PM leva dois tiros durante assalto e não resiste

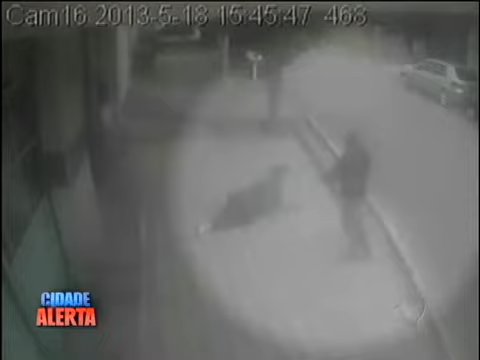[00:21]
Olha lá, atira aí, um abraço, olha lá. E volta pra conferir. Põe no ar. Os criminosos chegam em dupla.